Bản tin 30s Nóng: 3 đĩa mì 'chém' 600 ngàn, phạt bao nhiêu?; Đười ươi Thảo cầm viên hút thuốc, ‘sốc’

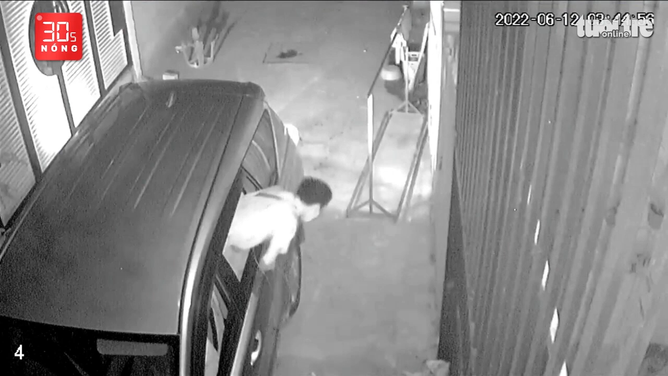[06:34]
khu vực này thường xuyên sẽ ra mất trộm chó nên người dân khu phố đã lắp camera Đến sáng ngày 12 tháng 6, người hàng xóm của chị Vân báo bị mất trộm chó nên chị đã xem lại camera,
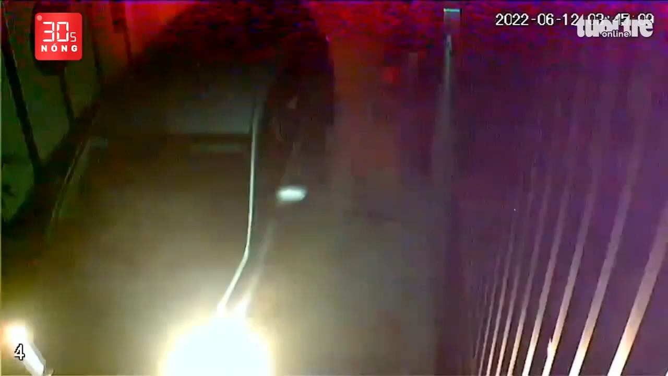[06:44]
phát hiện ra thủ phạm là nhóm đối tượng đi ô tô Mặc dù đường hẻm nhỏ, nhưng đối tượng vẫn chạy chiếc ô tô 7 chỗ vào phát hiện con chó đang đứng trước nhà một tên ngồi trên ô tô dùng súng bắn chết con chó
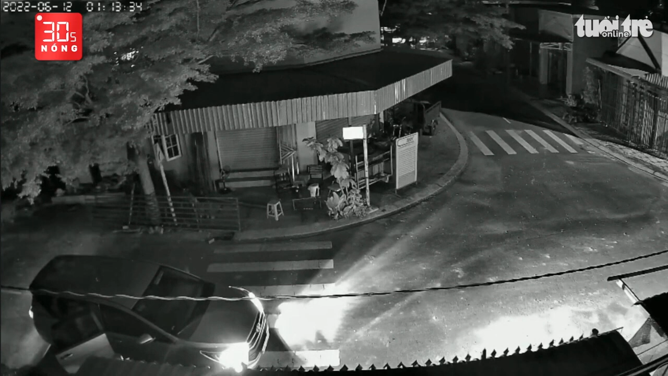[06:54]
rồi nhặt xác bỏ lên xe chạy đi Trước đó khoảng 2 tiếng đồng hồ cũng là một chiếc ô tô 7 chỗ có đặc điểm giống với phương tiện này trộm thành công một con chó tại phường Hòa Lợi, thị xã Bến Cát, tỉnh Bình Dương Bản tin 30 giây nóng tiếp tục cập nhật những tin tức đáng chú ý khác trên một số lĩnh vực